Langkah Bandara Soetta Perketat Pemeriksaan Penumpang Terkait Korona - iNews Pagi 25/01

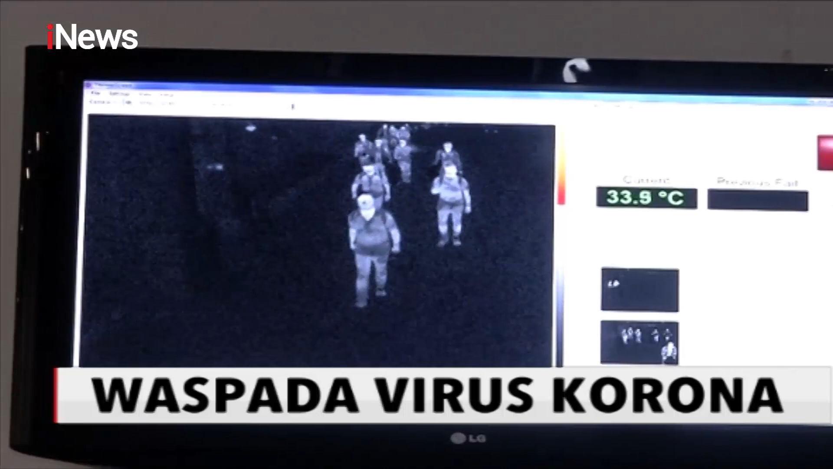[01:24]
On screen: spot 33.9°C
ya, suhu tubuh. Kalau lebih dari 38 derajat felesius, maka akan tertangkap.